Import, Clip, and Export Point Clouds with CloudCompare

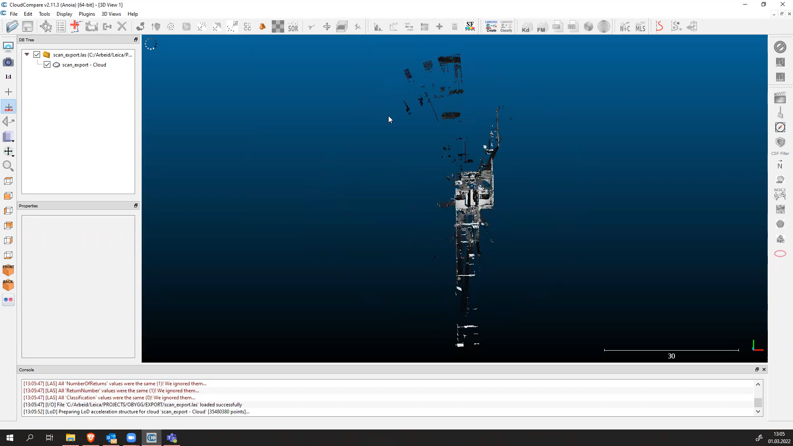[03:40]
through our point cloud is again using the mouse
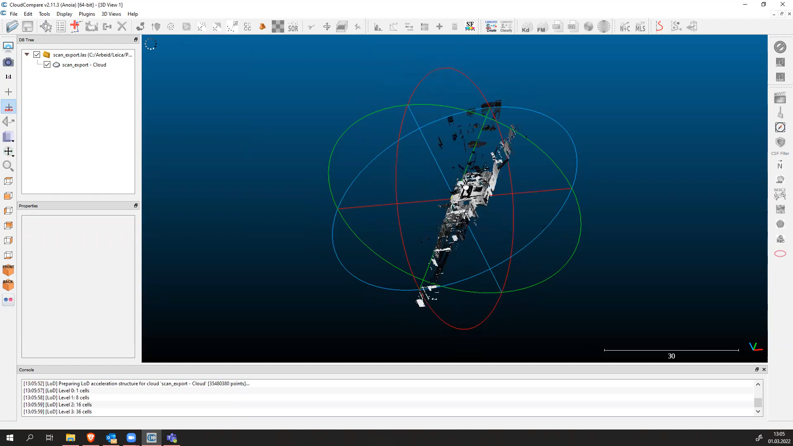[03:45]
with using the left mouse button you can turn around your point cloud
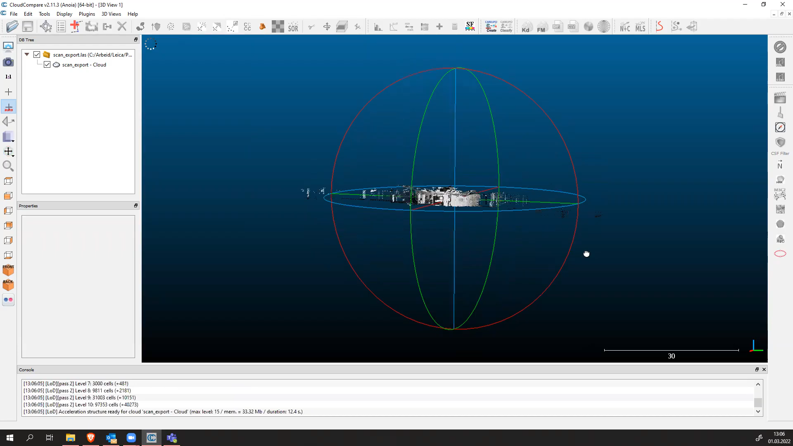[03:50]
you can turn it around with using the middle mouse button and holding it you can zoom in and out as already shown in cyclone
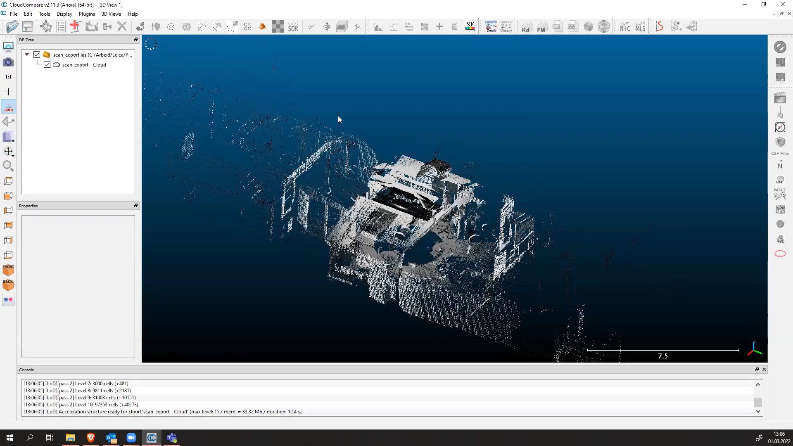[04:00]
and with the right mouse button you can go left or right up and down so you can that's how you navigate through your point cloud okay so let's just keep a basic view
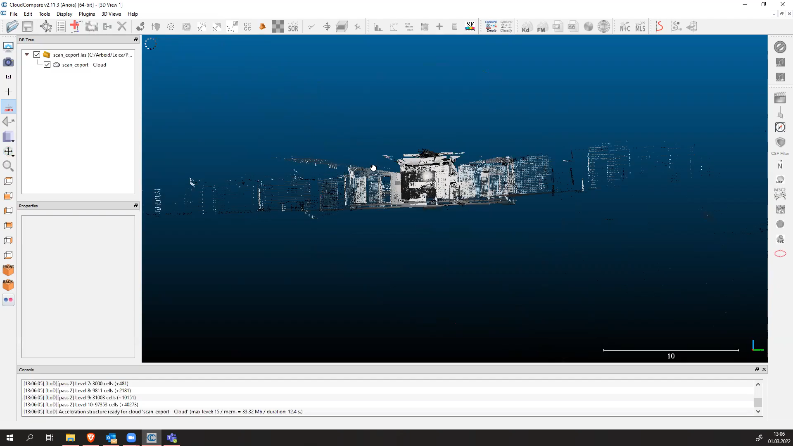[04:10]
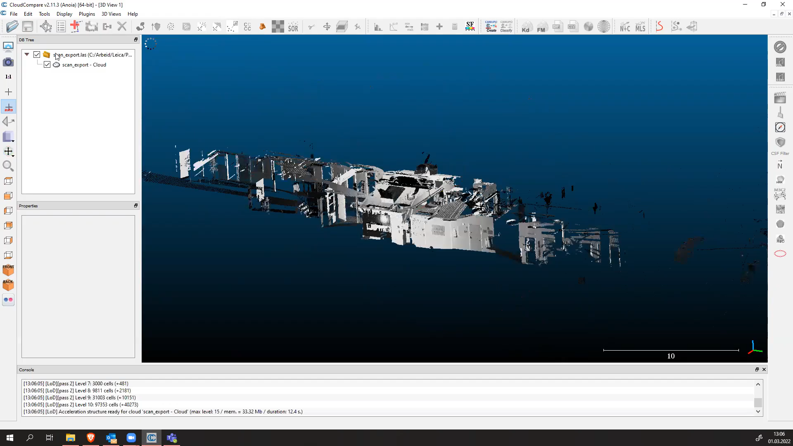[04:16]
and if you go into your point cloud the if you click on it in the database tree you will see basically the span of the points that you scanned so this is all the points that we were able to scan from this
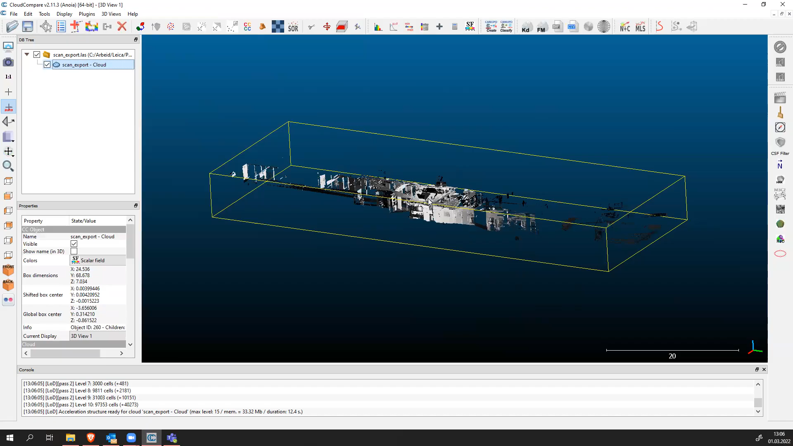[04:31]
station there are points also outside of for institute which we are going to remove so we are only going to keep this part let's say this part of the point cloud from here up to there
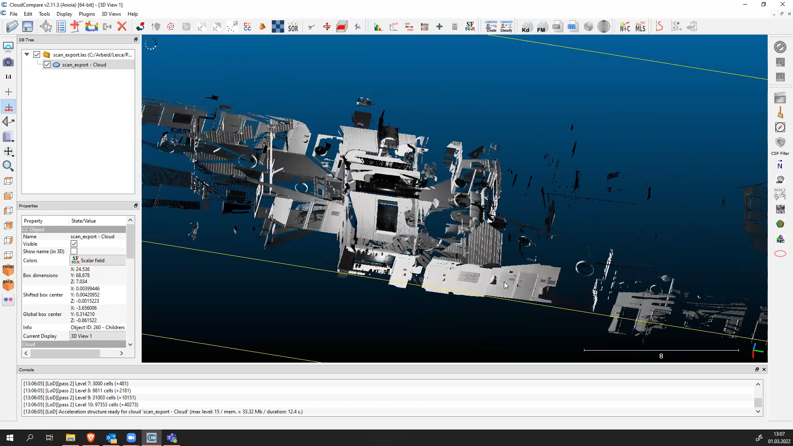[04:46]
and then at the end we're also going to remove the roof to be able to find the tables and
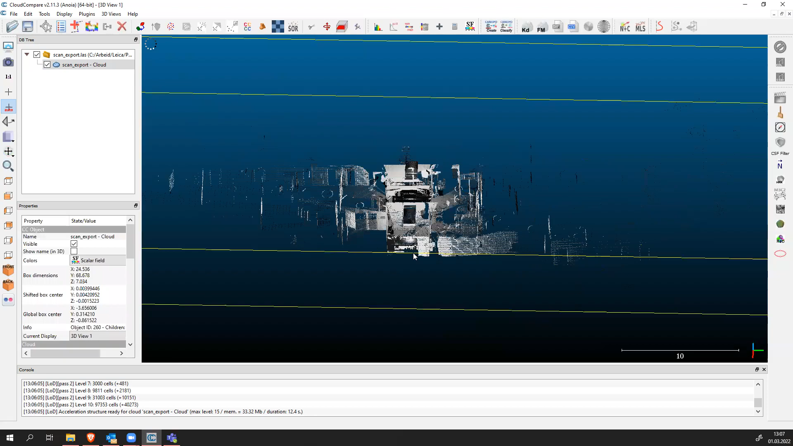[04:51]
so on all right so first thing is to save this project somewhere okay because if it crashes again we're going to lose everything so make sure you find a good location for saving this i have this on my c drive somewhere here uh here like uh it's going to create a new folder cloud compare
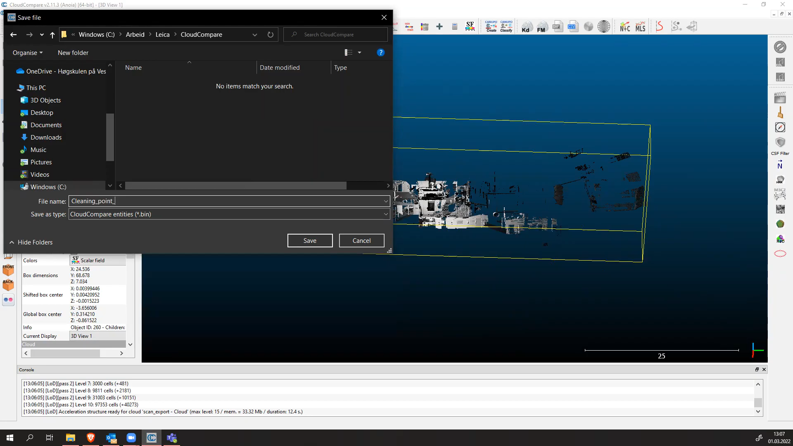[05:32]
yes good and we're going to name this cleaning point cloud good we save the project and now if we lose the work we can always return to the previous state good
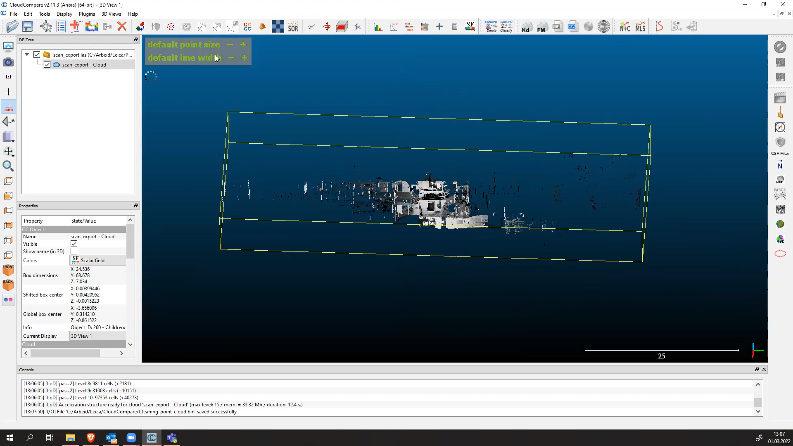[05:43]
you can also increase the point size in the lower uh upper left corner default point size you can make it bigger with these steps so our points will now become bigger and we can also increase the line with how wide our lines will have if if we want to see our point in different colors we have to go to the properties panel and in this properties panel we can change uh or or
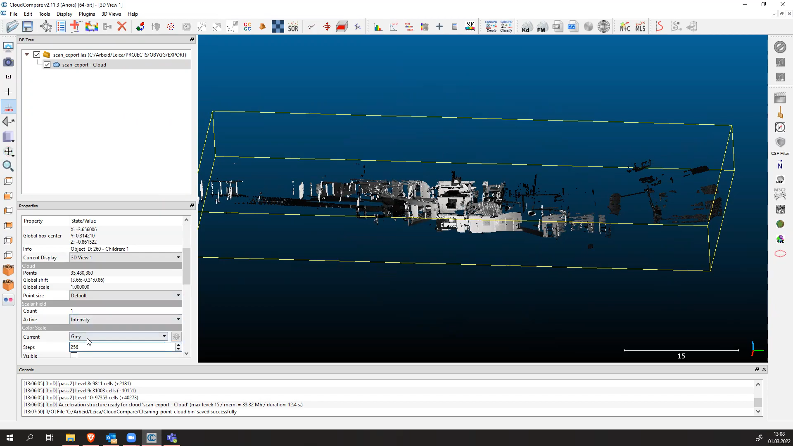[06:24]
current uh display options right so let's use let's use a different type of display current one in color scale is gray one we're using only gray values but now i want to use blue green yellow and red let's say and this will change our point cloud
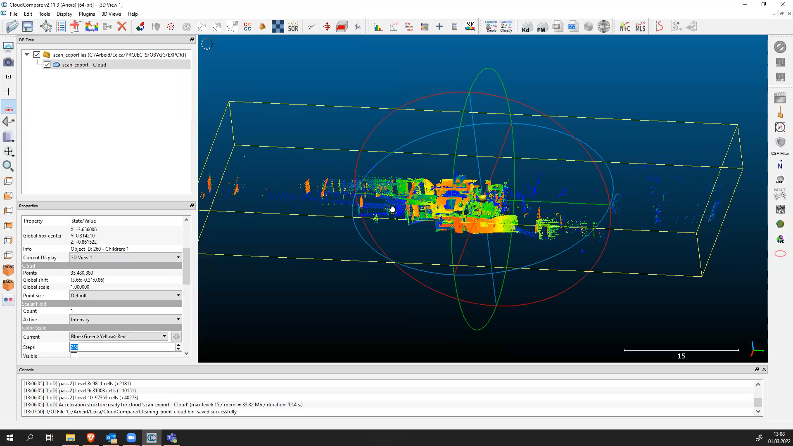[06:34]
to basically intensity values so well reflected the areas will be uh marked red and low reflected areas will be marked green let's say okay so now let's focus first on the data cleaning process
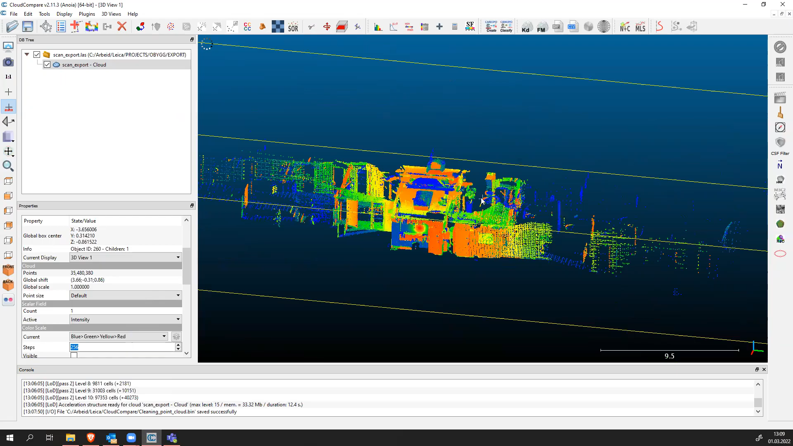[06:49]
how to clean our point cloud is by using this tool called
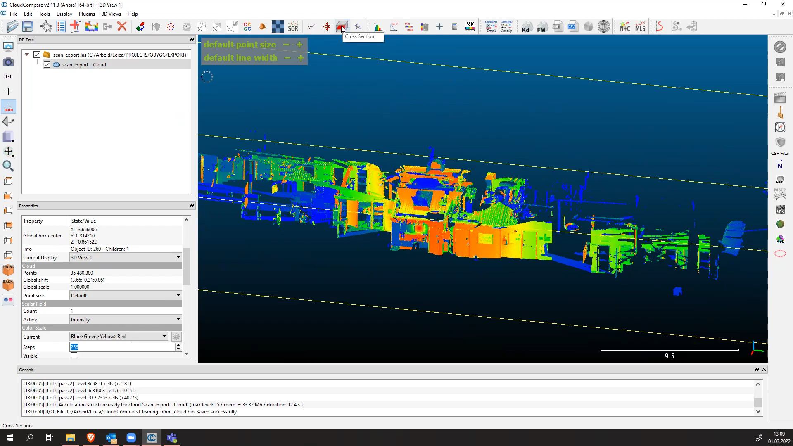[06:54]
cross section okay this is the easiest way to do it and inside this cross section
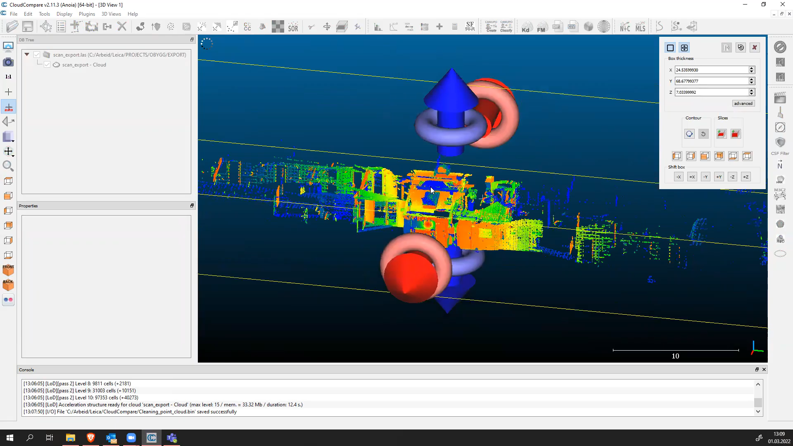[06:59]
we first have to zoom out and drag those two uh green arrows
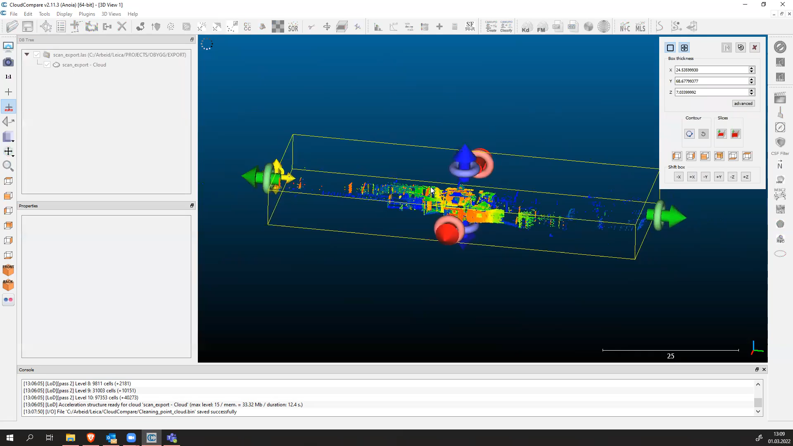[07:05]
accordingly so we will find the point cloud that's suitable for us and
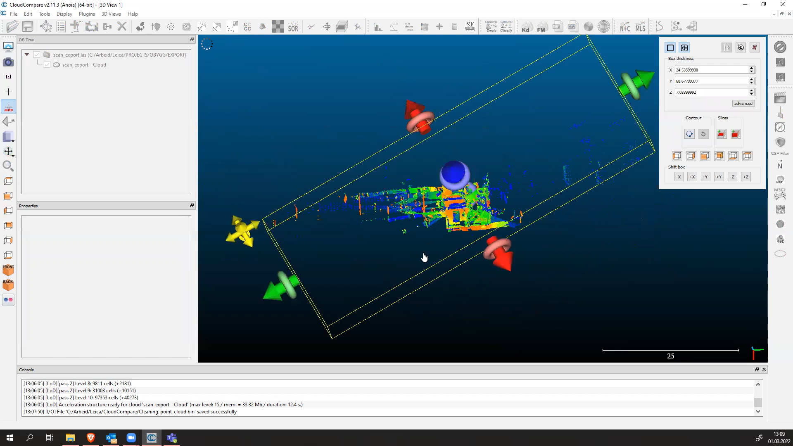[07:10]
then save the new new edit okay so
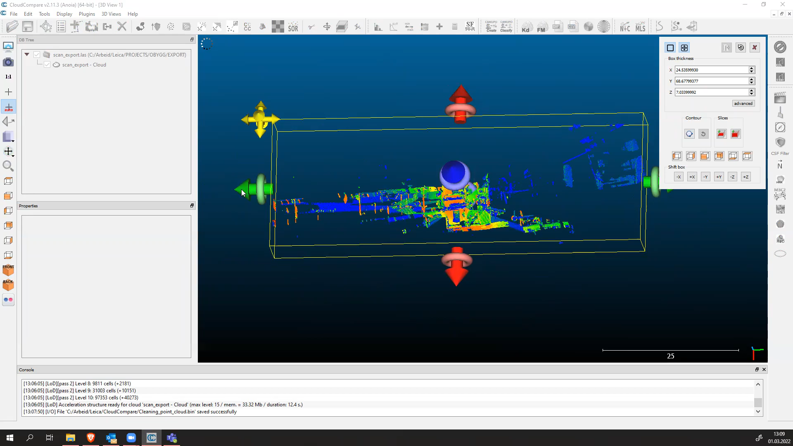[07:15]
i'm going to drag this green arrow right to the walls of our institute or try to select the area for kitchen
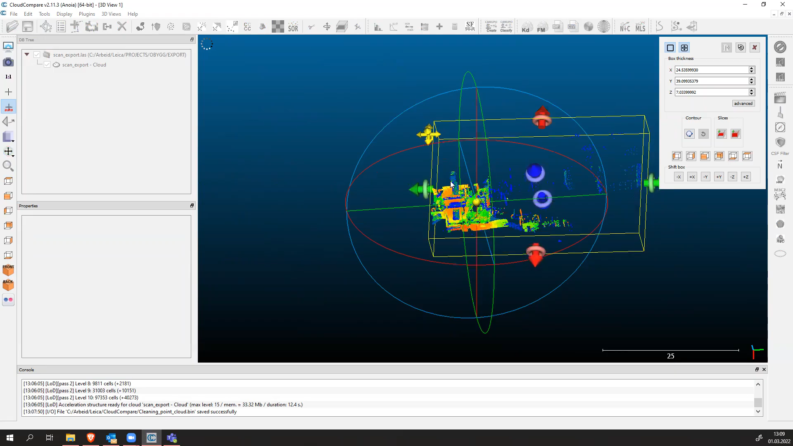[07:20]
uh we can go a little bit more yes so this is uh as you see here are the two targets
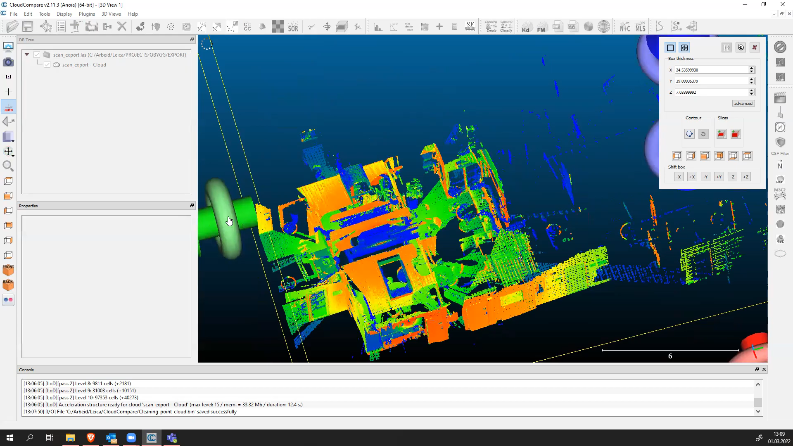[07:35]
so we're just going to drag this until the targets and we have to do this also from the other side
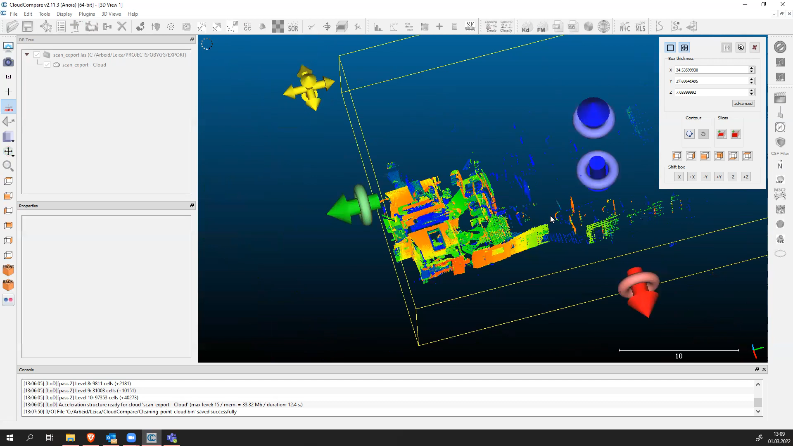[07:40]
okay i have to zoom out a little bit more now i'm going to drag this other arrow
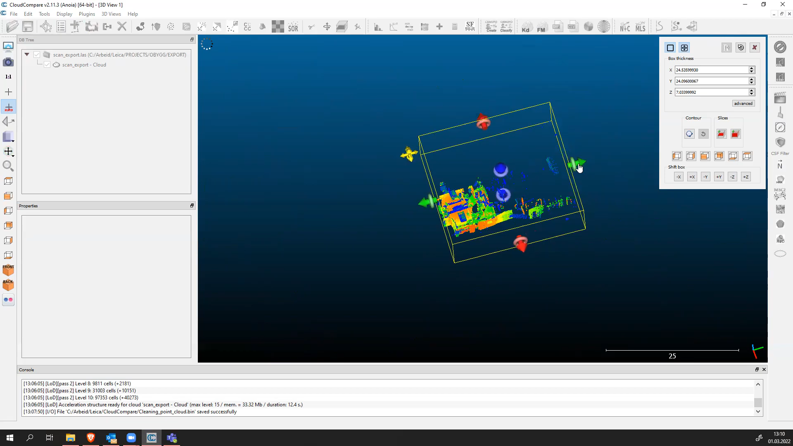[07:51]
down to the kitchen area uh yeah almost there just uh turn it around and see
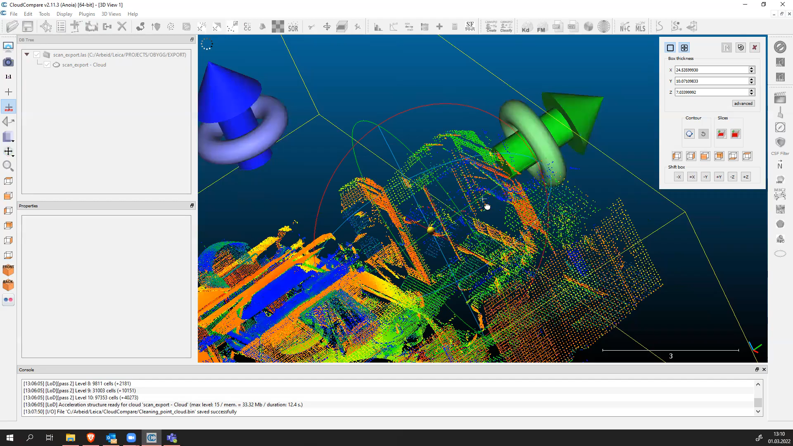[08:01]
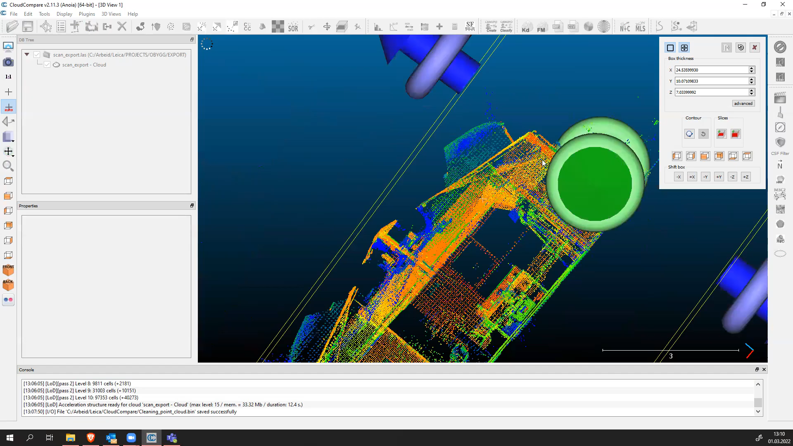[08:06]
yeah it's uh good i think it's okay this and then we can drag this red one a little bit
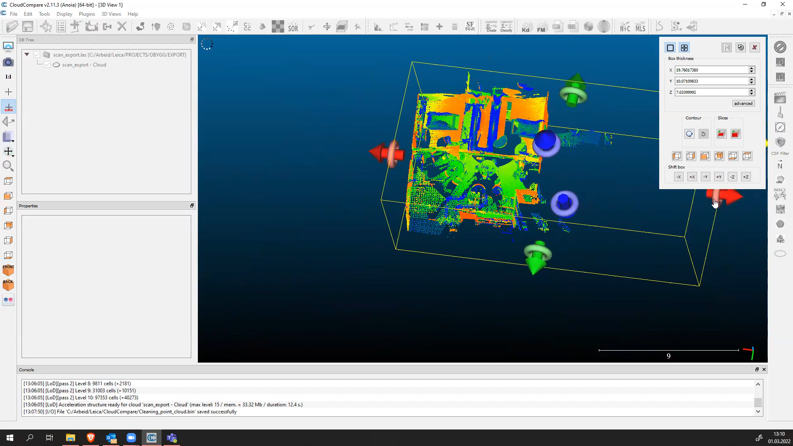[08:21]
to work with the small areas possible because if we work with a big area then it's going to be computationally very intensive for the computer that's why it crashes because it cannot handle that
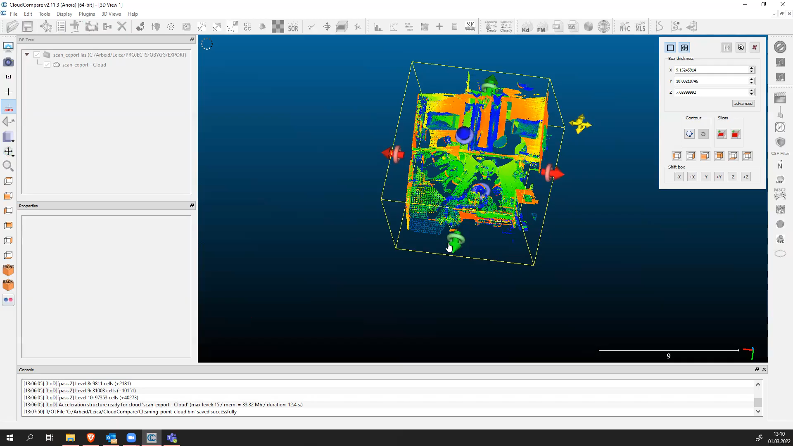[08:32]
uh much points okay good um now we've selected our uh area that we want to work with